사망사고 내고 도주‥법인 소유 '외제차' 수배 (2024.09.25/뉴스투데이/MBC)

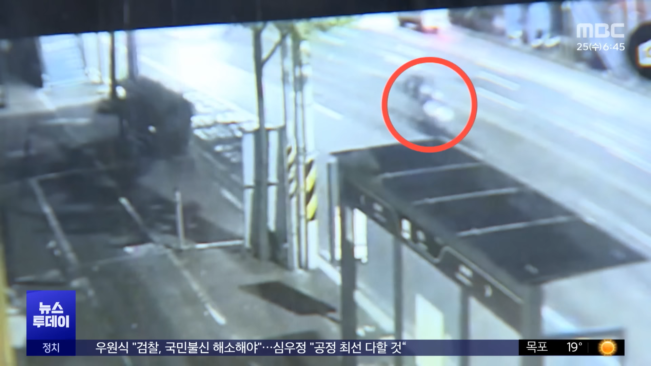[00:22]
충격으로 오토바이는 수십 미터를 날아가고 타고 있던 두 명도 도로로 추락합니다.